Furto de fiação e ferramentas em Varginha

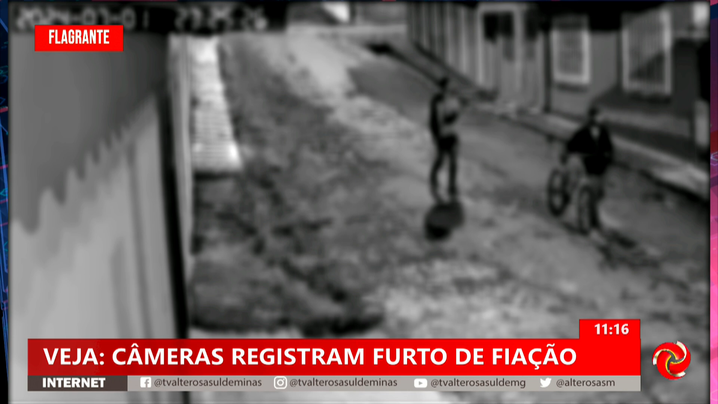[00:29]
Os suspeitos foram flagrados pela Avenida Otávio Marquês de Paiva, no bairro Vila Bueno, no fim da noite.
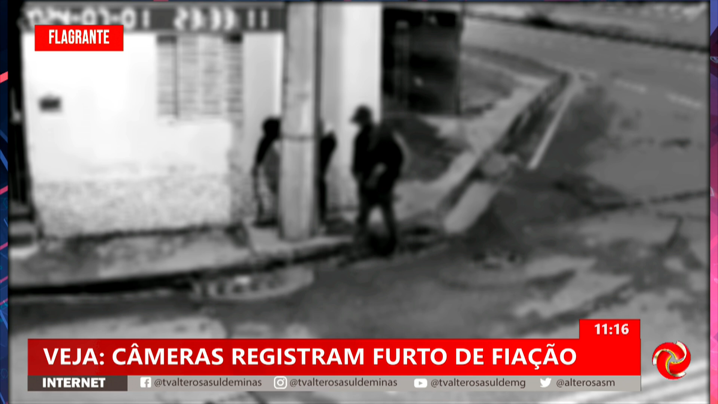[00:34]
Outro vídeo mostra o furto de fiação durante a madrugada. Já quase amanhecendo, os suspeitos ainda estavam pelo local.